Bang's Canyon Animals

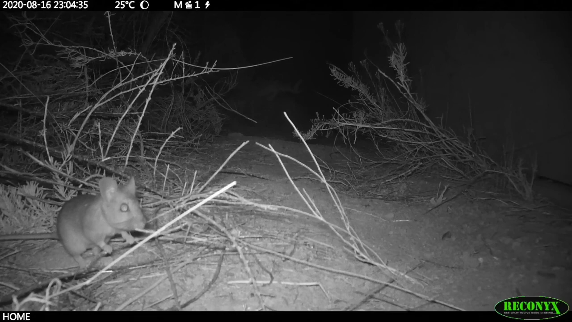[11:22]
They're only active at night, which makes sense. It's cooler at night here in the desert. But you can identify them by sign of their scat.